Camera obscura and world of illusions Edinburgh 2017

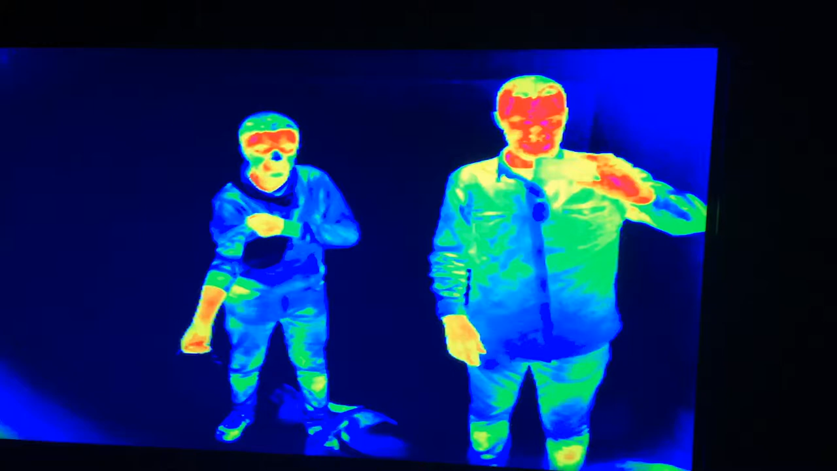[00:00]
Właśnie do mnie jest raczej serce powinno być najpewniej.
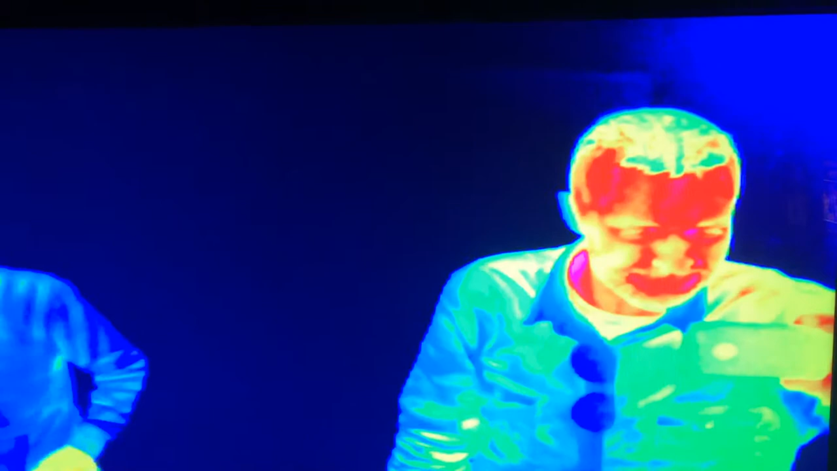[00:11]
Aha. Tak mi się wydaje. A popatrz, jakie mam tu ciepło, tak, nie? Ja nie. A zdejmij okulary jeszcze na chwilę.
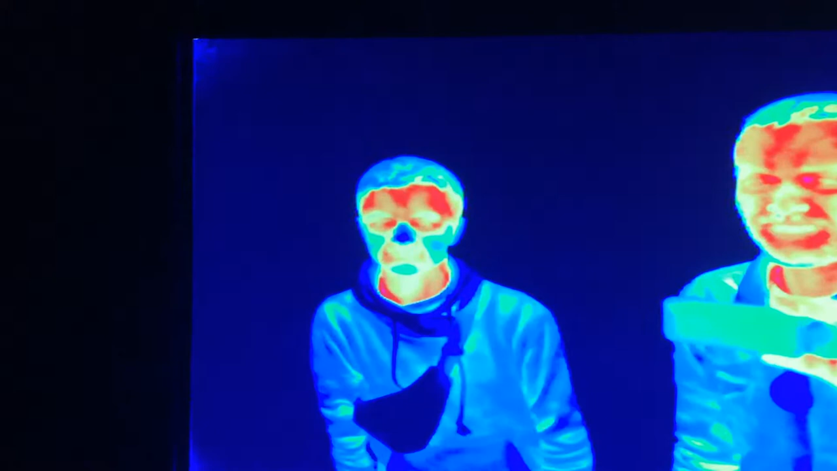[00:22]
Nos jest mój zimny. Zupełnie mamy inną temperaturę ciała, nie? Gdzieś tam na twarzy.